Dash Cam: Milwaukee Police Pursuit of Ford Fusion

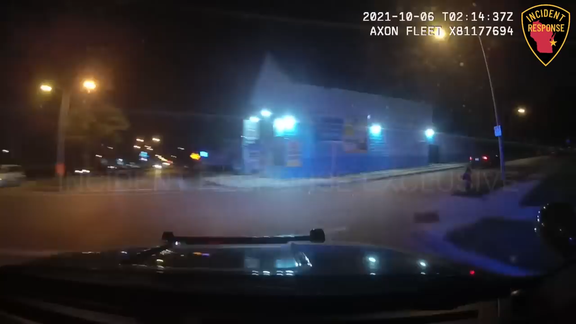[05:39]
And still northbound on 29. We are passing. We are blocking north of Lisbon on passing line on 29. Still northbound on 29. We are 45 miles an hour. We're in the westbound on Brown. From 29. Passing 31 and Brown, clear.
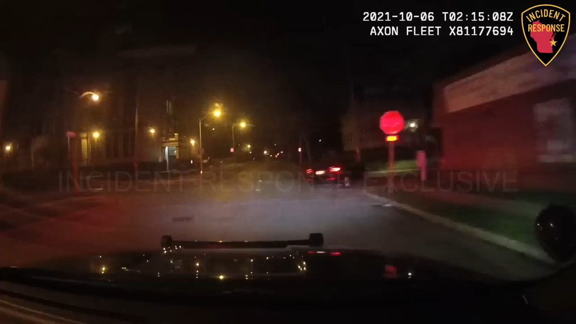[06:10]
And approaching 32, now we're going to be northbound on 31. I apologize, from Brown. Northbound on 31 from Brown. Traffic is late. Traffic is not existent. Roads are dry. And we're still northbound on 31. Garfield. Approaching Garfield. We're going to be westbound on Garfield from 31. Westbound on Garfield from 32, approaching 33. Disregard the stop sign.
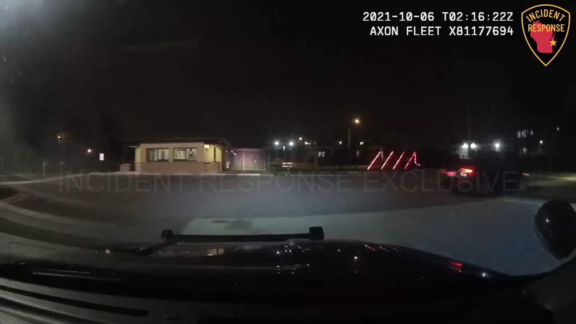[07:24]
It's going back. And he's going to be U-turned out of the Master Lock parking lot. Going to be heading good. Back southbound. I'm good. Southbound passing Meineke on 32. Approaching North Avenue. And we're going to be westbound on North Avenue from 33. Westbound on North Avenue from 33.
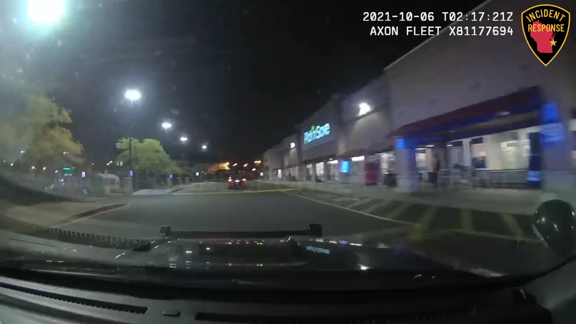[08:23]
Clear, no pedestrians. Heading back no pedestrians. North Avenue on no 36 clear. To the Pick and Save parking lot. No pedestrians. We're safe there. Speeds are 10 miles an hour. Traffic light, roads are dry. Back on north. Back on north. Clear left. Approaching North Avenue. We're going to be westbound again on North Avenue. Now northbound again on 37 from North Avenue. Right, roads dry. Speeds are 30 miles an hour. Still northbound on 37.
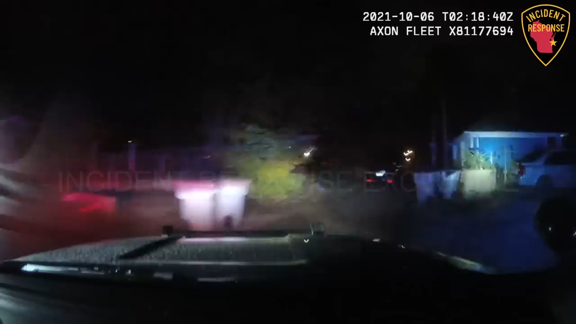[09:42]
And now back northbound in the alley, west of right. Still northbound in the alley. Is it that end? No. Speeds are 35 miles an hour. Clear right. Traffic is light. Roads are dry. We're going to be westbound. Clear right, Jim. Clear right. And now northbound on 39. Northbound on 39. From Clark. 39 is northbound. Center.
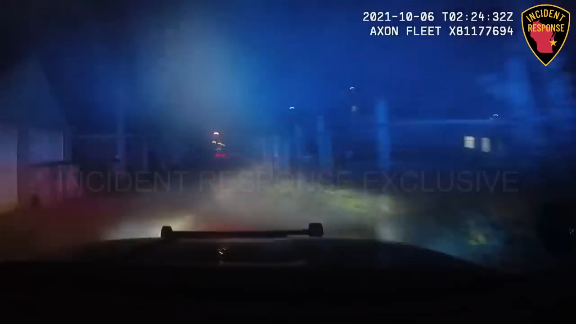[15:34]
We got a flat. We're northbound at 39 in the alley. We got a flat. From where? We got a drop ball. We have a flat tire. Did it go south? North. Where'd he go? Did it go south?
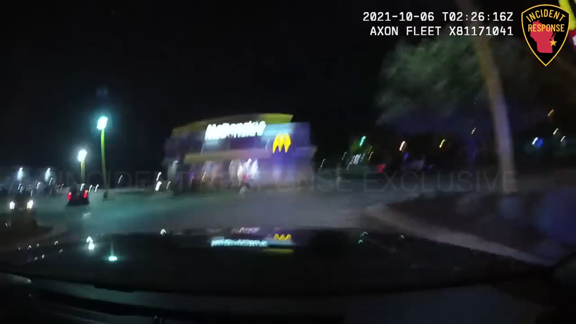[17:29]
We are in the parking lot. Speeds are 20 miles an hour. Traffic is light. Roads are dry. McDonald's parking lot, Capitol and 27. Northbound. He's back out onto 27 northbound. Northbound on 27 from Capitol. Speed there 45 miles an hour. Traffic is medium. Roads are dry. We are passing Hope.
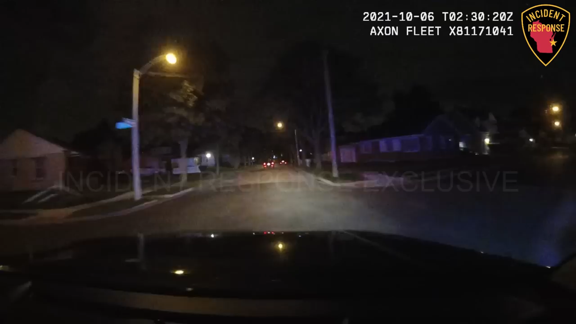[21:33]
We're going to be passing Parkway on Cortland. 18th Street on Cortland. We're still westbound. Clear, clear, clear. 20th Street on Cortland. Southbound on 19th from Cortland. Still southbound on 19th Street. Speeds are 35 miles an hour. Traffic light, Rose Drive. We're going to be southbound on Glendale.